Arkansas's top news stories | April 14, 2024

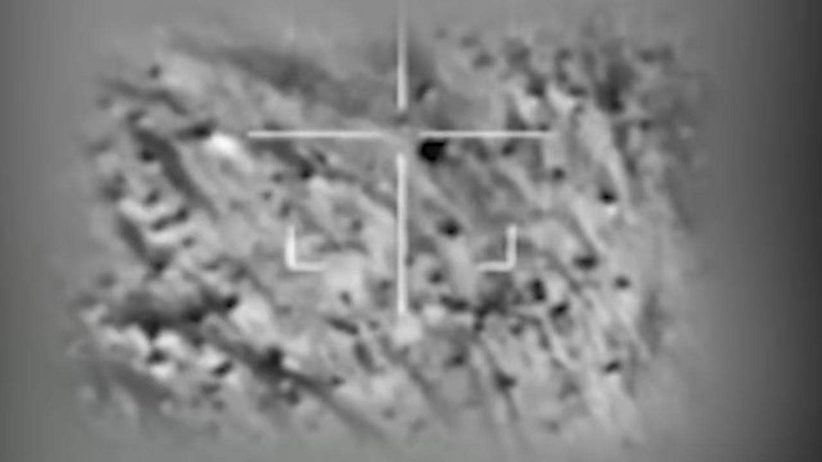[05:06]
New video released by Israeli Defense Forces shows how fighter jets intercepted Iranian drones and missiles headed towards Israel.
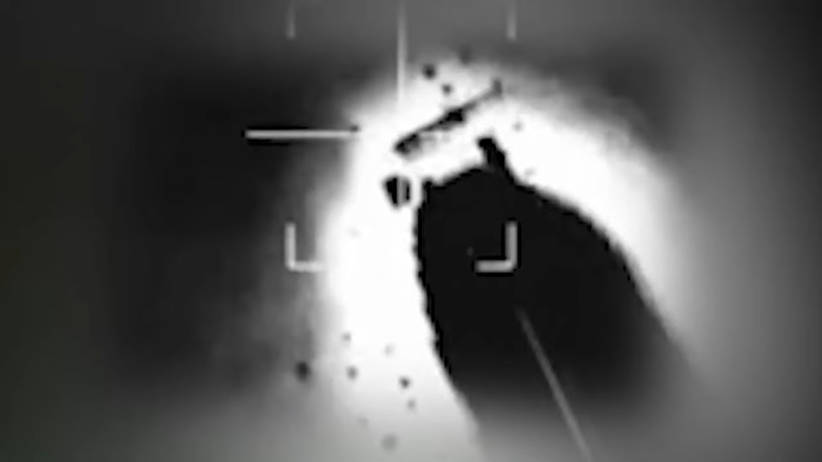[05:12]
In all, 99% of weapons were intercepted by Israel, the US, the United Kingdom, and Jordan as they lit up the night sky.